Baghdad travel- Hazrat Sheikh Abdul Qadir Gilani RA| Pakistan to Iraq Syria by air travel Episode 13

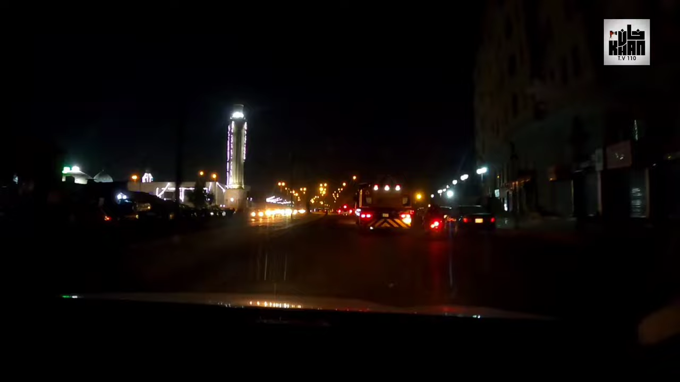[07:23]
ہم ان کے پہنچنے والے ہیں حضرت عبدالقادر جلانی رضی اللہ عنہ کے روزے پر یہ جی سامنے آپ کو
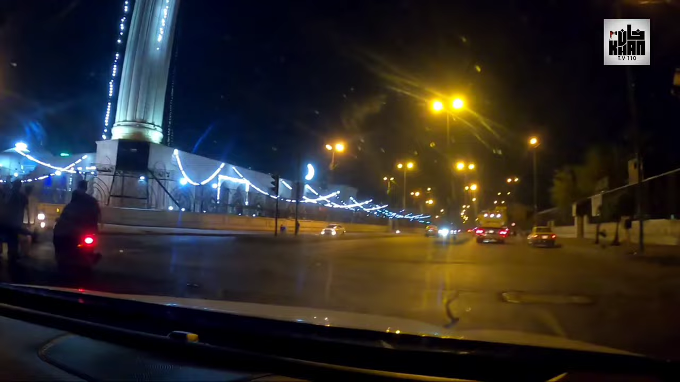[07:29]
مقبرہ نظر آ رہا ہے حضرت عبدالقادر جلانی کا